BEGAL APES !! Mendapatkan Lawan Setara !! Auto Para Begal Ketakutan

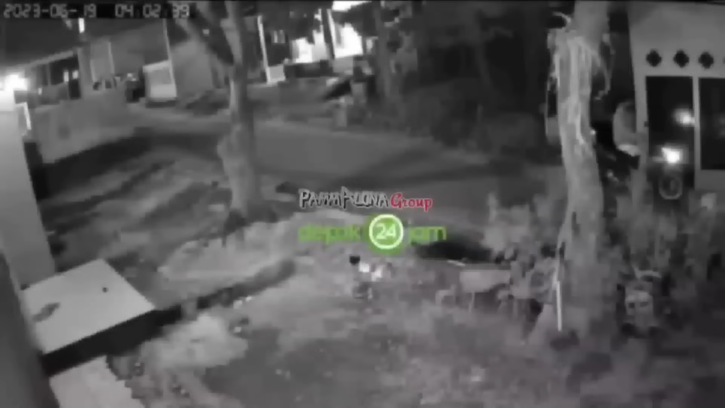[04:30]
Inilah salah satu pelaku yang sedang menunggu temannya yang lagi beraksi di dalam rumah warga.